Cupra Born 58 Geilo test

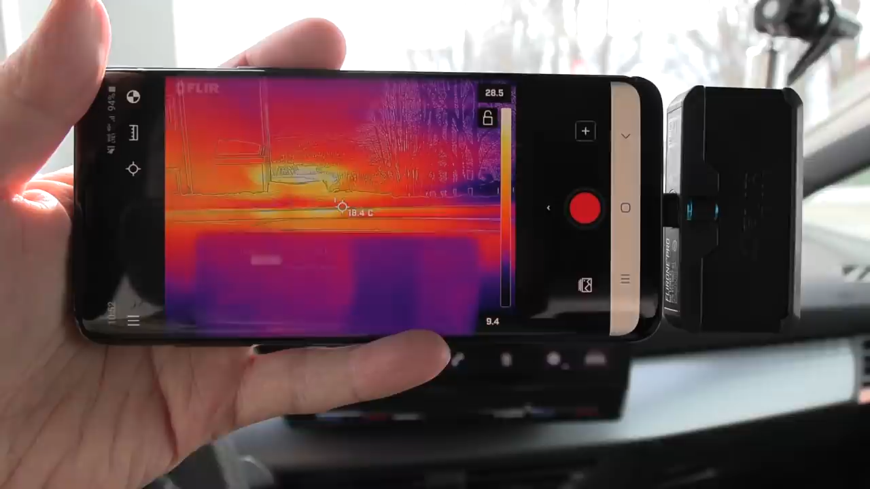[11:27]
I guess it's using the PTC in the beginning. But yeah, we have heat now on the vents. What about footwell?
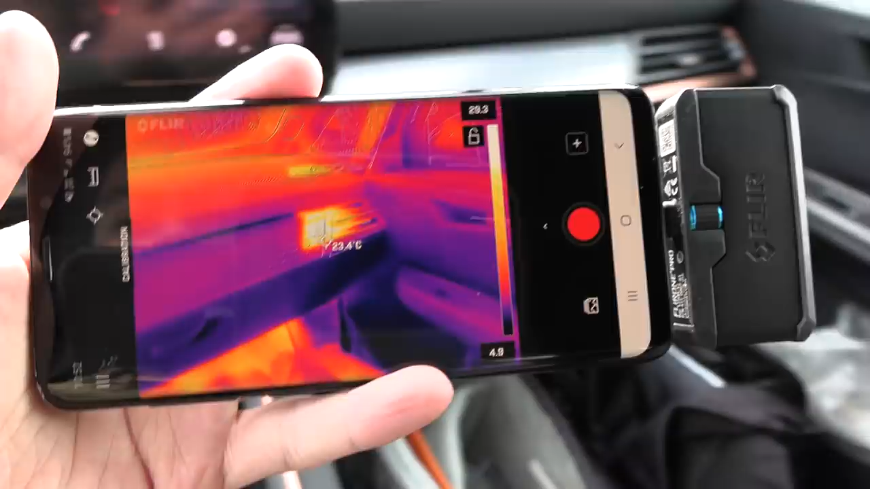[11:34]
On screen: spot 23.4°C
Yeah, coming this side, yeah. And then I fire on the steering wheel heater, let's see.
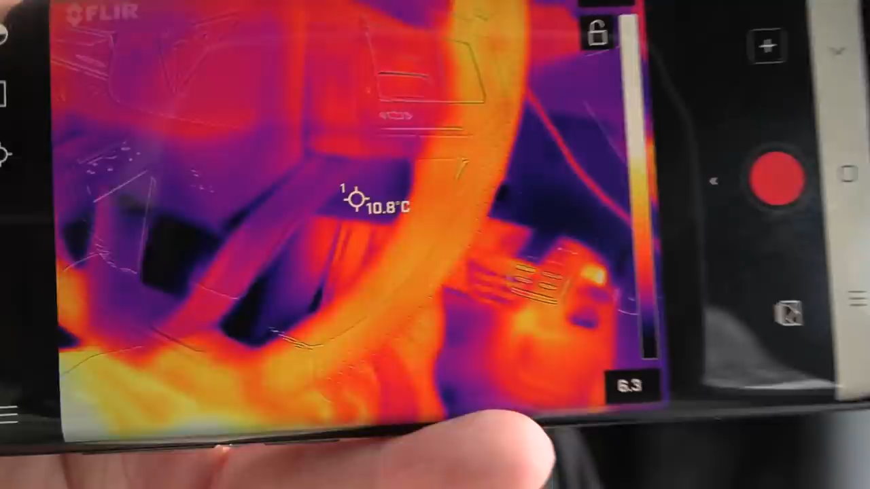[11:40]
On screen: spot 10.8°C
Seems to be quite even distribution.
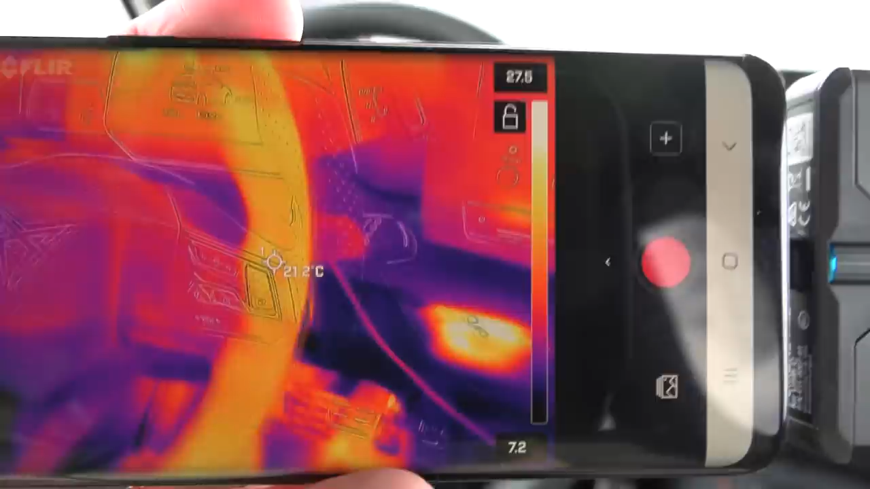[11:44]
On screen: spot 21.2°C
The top is slightly warmer because it's been hit by the sun. So not much to see there.
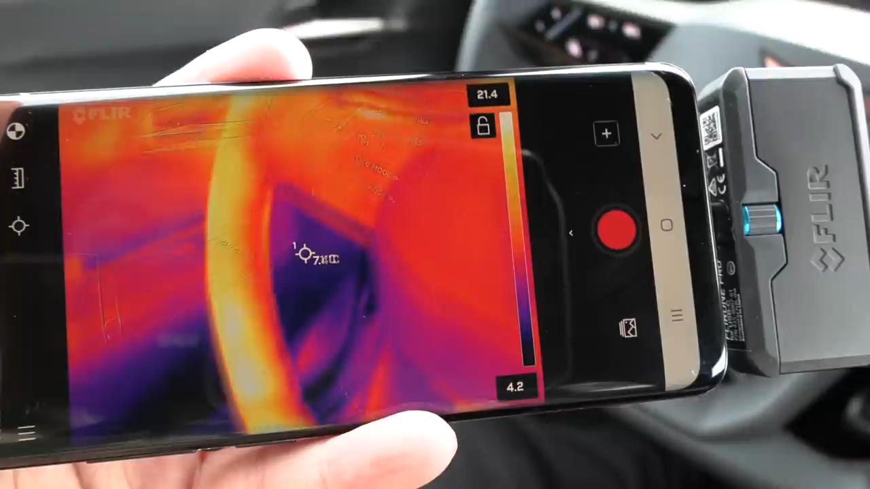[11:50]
Wait, is this part here slightly...
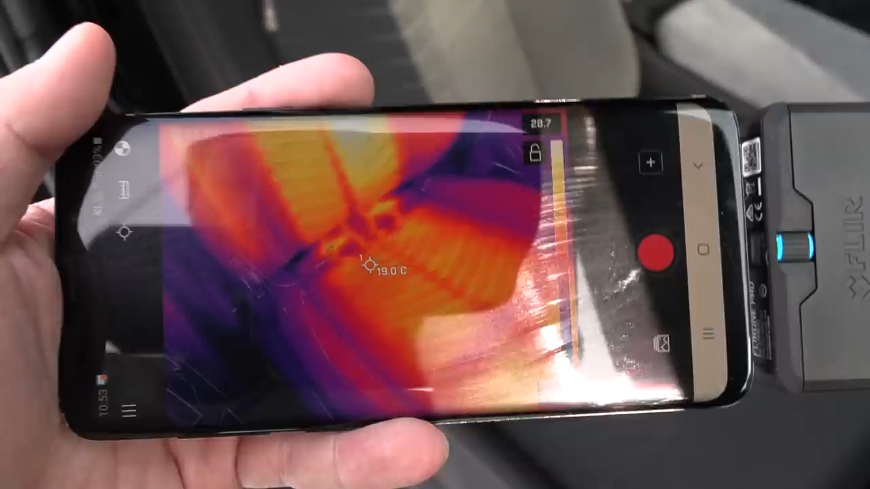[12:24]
On screen: spot 19.0°C
But at least we see some heat there. Not in the side bolsters. It's like Kia style. Only in the center.
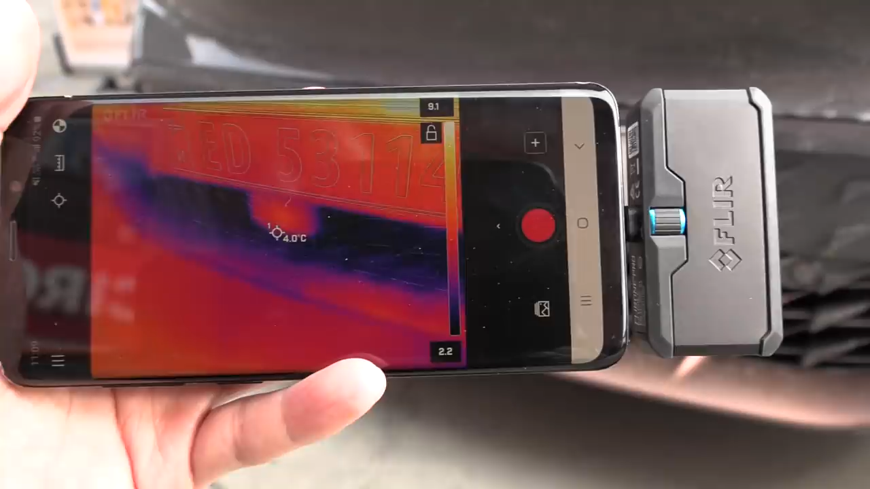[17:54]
On screen: spot 4.0°C
Oh, it's actually starting to heat up. Okay, so by default, it heats up.
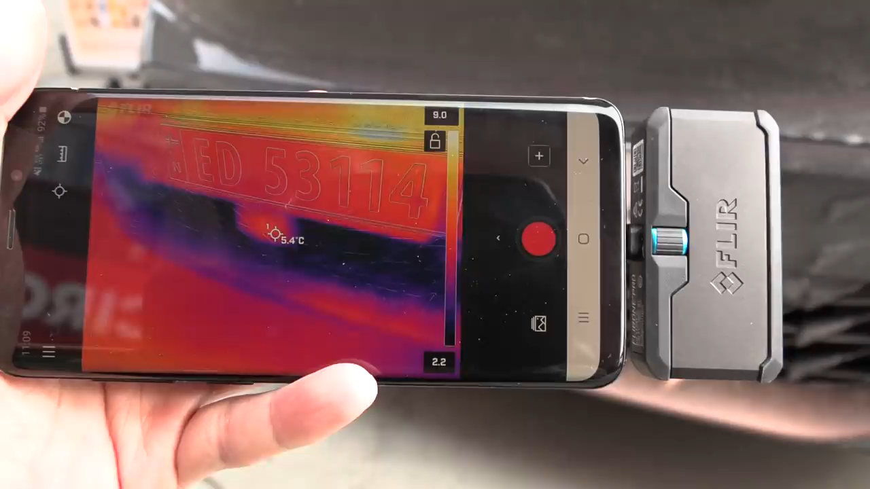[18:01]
It's not needed though, because it could instead detect that there is some snowfall or something. Yeah, but okay, it wants to heat up. Well, at least we have heated radar.
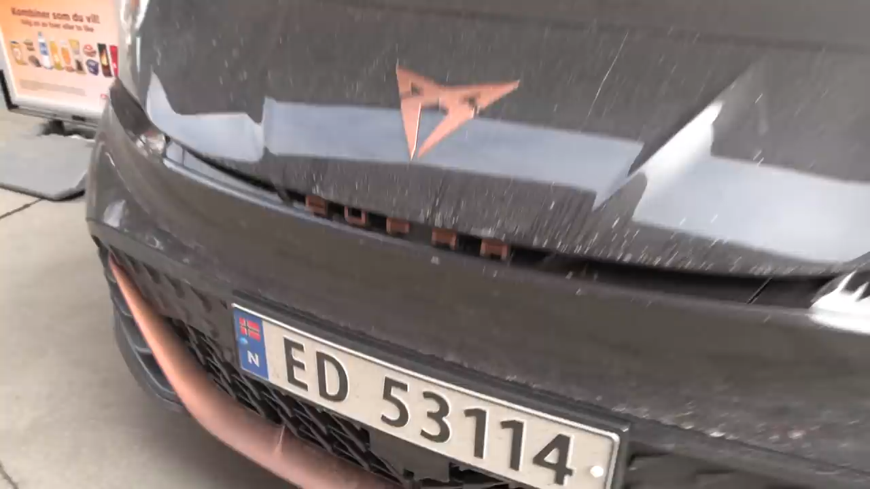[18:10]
What else is heated around here? Let me check. Oh, camera. Oh, okay. Do we have any heated action going on here?
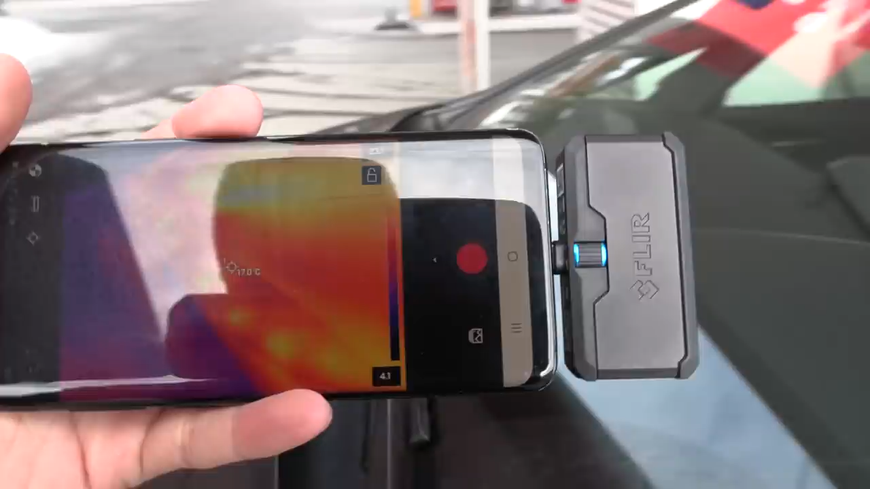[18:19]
No, it's just the air vents. Wait. I see something. Oh, okay. So we have heated washer.
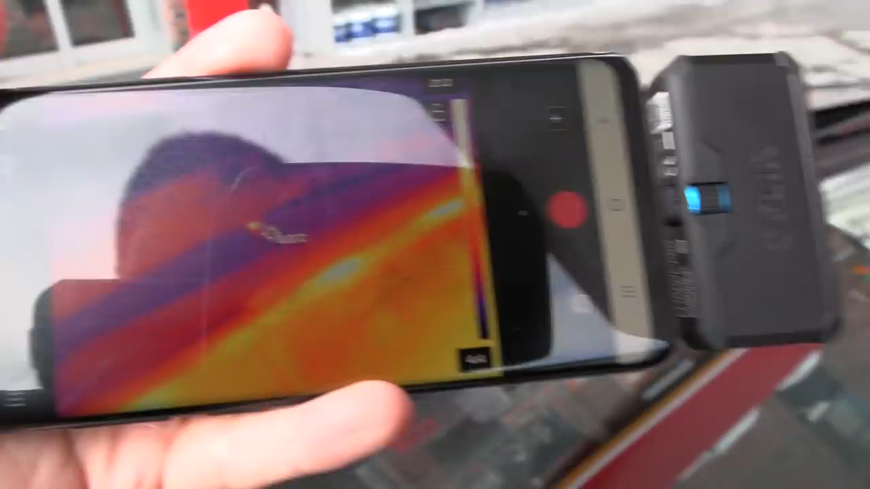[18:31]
Oh, sorry, I was not pointing on the right rudder. We have a heater in the nozzles at least. Well, yeah, I managed to measure 20 degrees. Oh, okay, that's good.
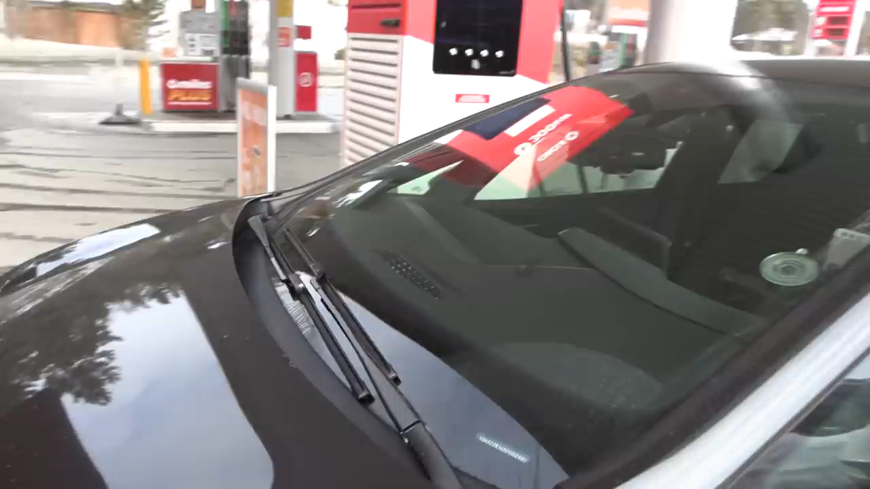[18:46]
So it checks some of the boxes for a winter car. Let me go in the back just to take a look.
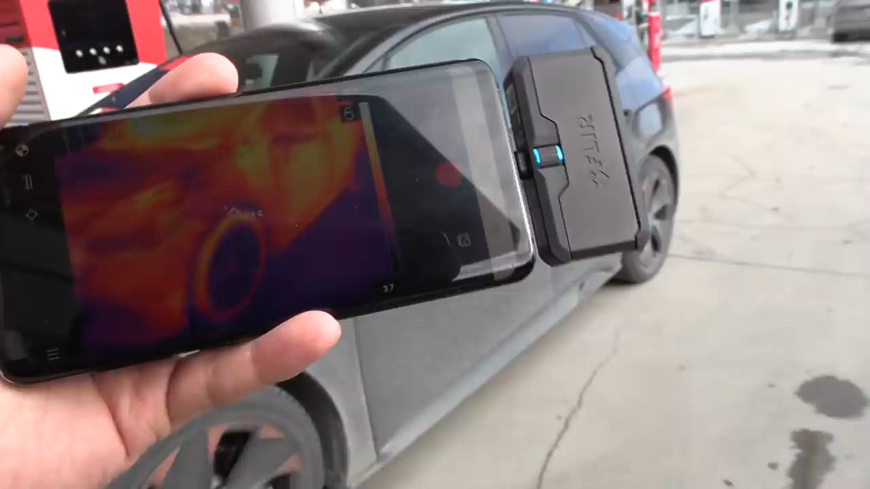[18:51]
Do we see anything interesting here? It's been sitting in the sun maybe. That's why this side is a bit warm-ish.